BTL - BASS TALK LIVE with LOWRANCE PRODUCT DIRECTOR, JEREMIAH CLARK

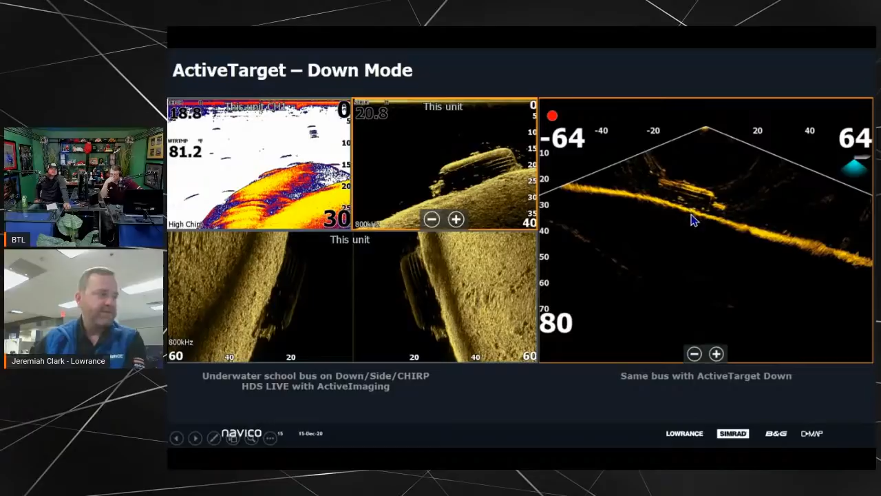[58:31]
I mean, that's how, yeah, like, these guys just looking at this and looking at it live and watching him react, it was just amazing to pick out that little detail. But again, just kind of comparing what do you have in downscan versus what can you get in live sonar, and, like, it's pretty dang close detail-wise. But the thing is, we're not fishing for buses. I call this the down mode is basically the crappie live well filler, man. If you're vertically fishing or jigging like we are right here, you can pick out the fish you want. Watch this fish come up and hit it. Off to the boat you go. So those are all individual crappie swimming around this brush pile. There's two schools. We've got a much longer video of this that we could show. I think it's actually in the demo of the product. So when we get these in stores and we update the units on the shelf,
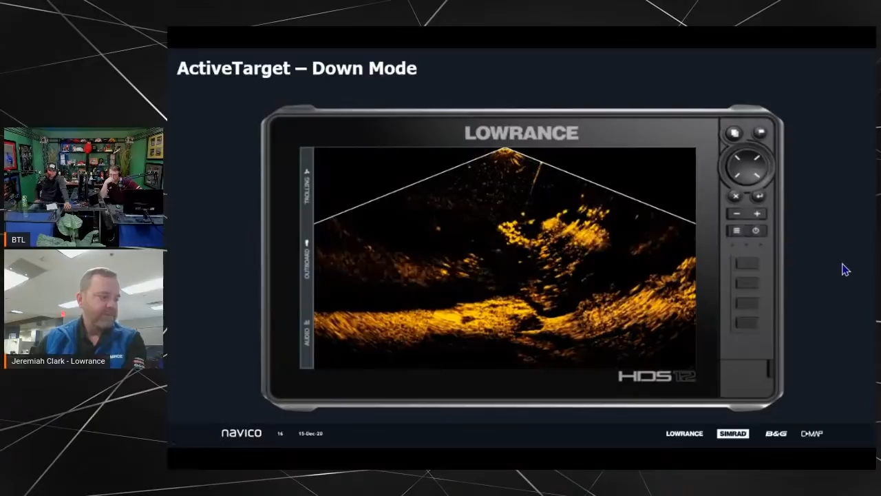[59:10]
there'll be a much longer version of this video that you could watch. But this whole school starts to swim around. A couple more fish catches in here, but this is basically, this view is not fair to crappie. Like, you could just roll up on a brush pile, drop a jig down, and pick out the ones you want. Wow. And then we got this video.
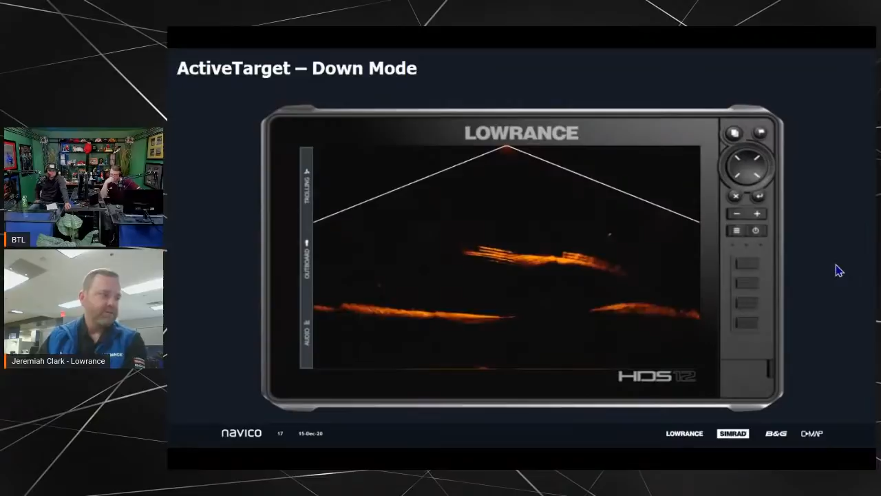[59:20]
This is actually on YouTube from one of our Italian distributors, actually. But this is, again, I think about 40, 50 feet deep water. And this is a down view of looking at a bridge. And give it just a second. He kind of puts it into focus. You can see the railings. You can see the roadbed. You can see the individual bricks down here. Like, when you want to talk resolution, that's amazing to me. I hadn't even seen this video until I got posted on YouTube.
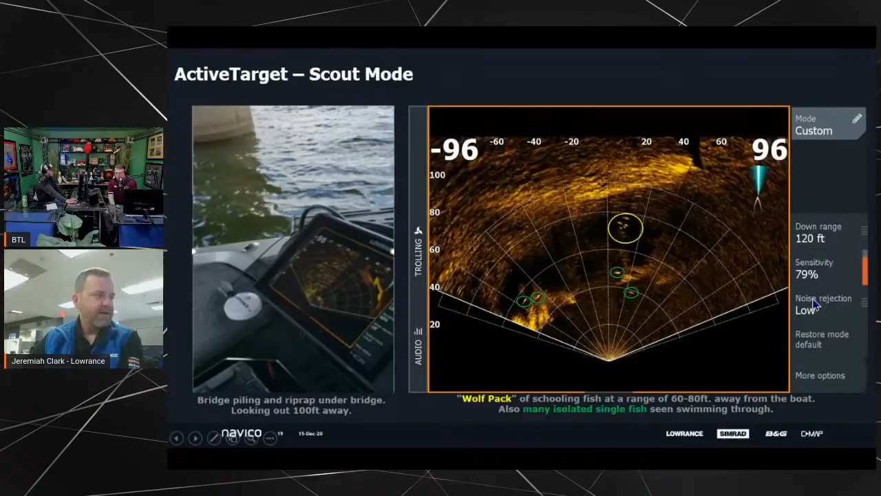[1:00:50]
So scout mode is one that basically, when we first came out with it, I knew we needed it. We actually had this on our roadmap from day one, and I actually tried to, you know, file for some IP on this last year, and we didn't get there. But this view, basically, I'm using for finding school of fish or finding schools of bait fish. You can use it to look out and see structure.
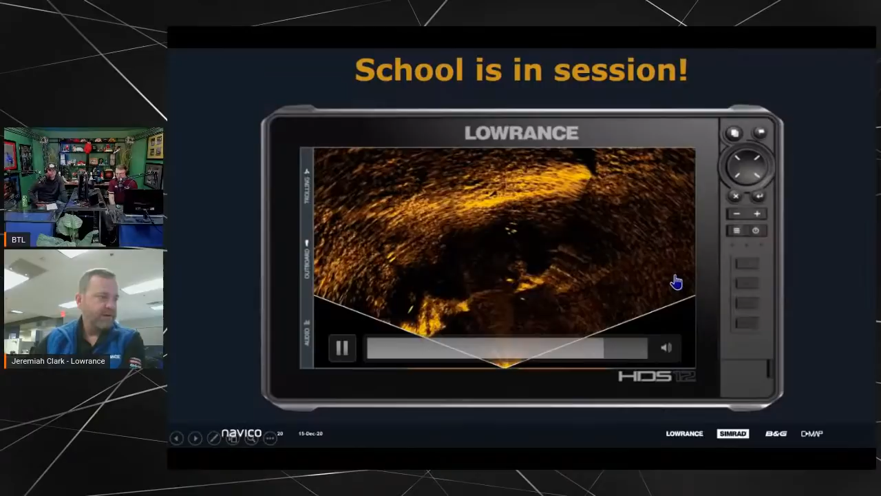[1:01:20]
Again, kind of more along that line of the schooling fish. I had no idea that fish would swim in a perfectly straight line, but here they come down the left side of the screen. They almost swim right into the trolling motor before they freak out and scatter.
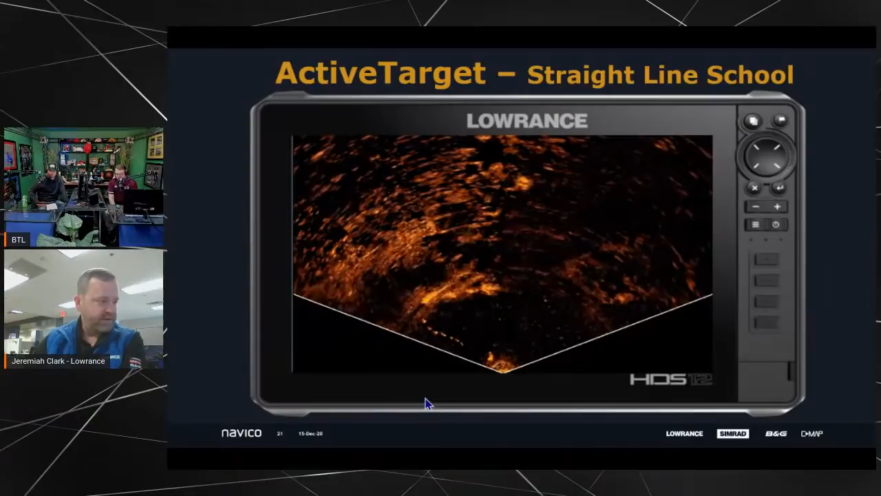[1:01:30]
So that was pretty super deep too. And then, you know, obviously this one will be one that's in our demo log. This is the foundations of Bernice and Grand Lake, Oklahoma. But again, just showing kind of some of the resolution and the detail we can get. One I just saw, speaking of content showing up that I had no idea what it is we have our distributor out of Finland. It apparently has one of these. And they were going through a small lake.
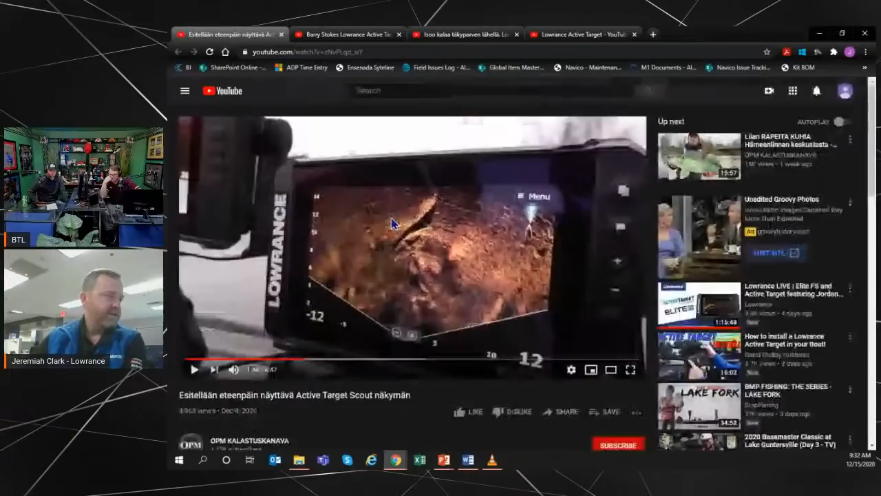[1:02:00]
This video is on YouTube, obviously, so I won't play it here, but like, there's a small boat sunk in, you know, 10 feet of water. And like just looking out at this flat lake bottom that has absolutely nothing going on,
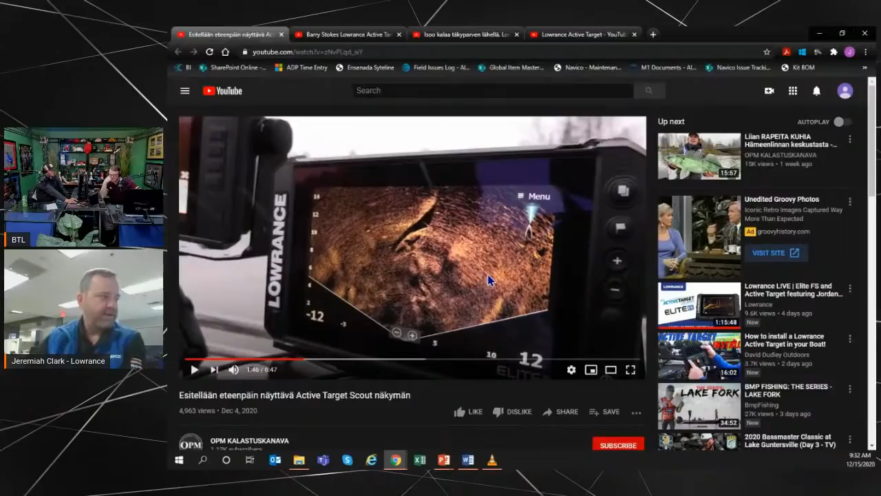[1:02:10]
you can see those little tiny pieces of structure. So like scout mode, I'm starting to kind of really start to like a lot.
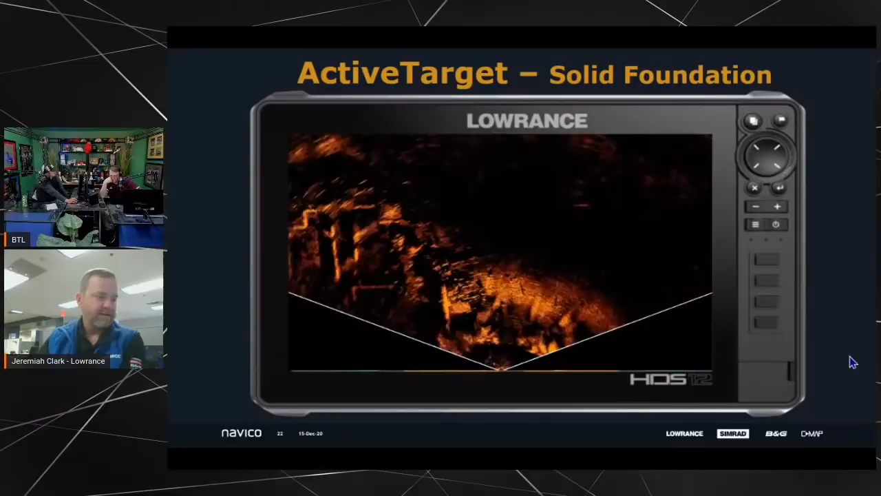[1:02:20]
Really, I'm still using it more for that bait fish or schooling fish view, but just kind of looking at structure is pretty cool too. Hey, what's the resolution of the saved video, Jeremiah?